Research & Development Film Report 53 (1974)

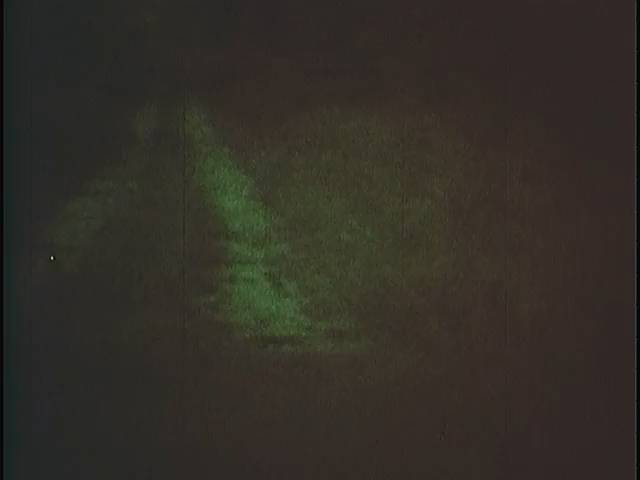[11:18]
They permit the driver a field of view of 40 degrees and a visibility of up to 100 meters in moonlight and 50 meters in starlight at speeds of up to 35 miles per hour,
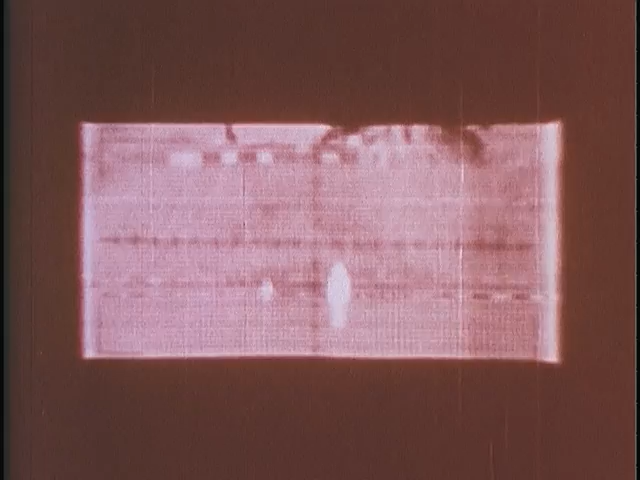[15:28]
The heat radiated from their bodies is a dead giveaway readily picked up by the temperature-sensitive detectors of a thermal imaging device.
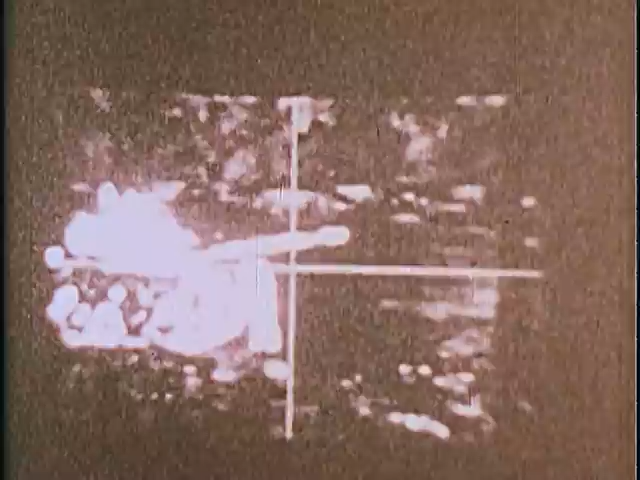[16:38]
A similar sighting device has been designed for the TOW missile system.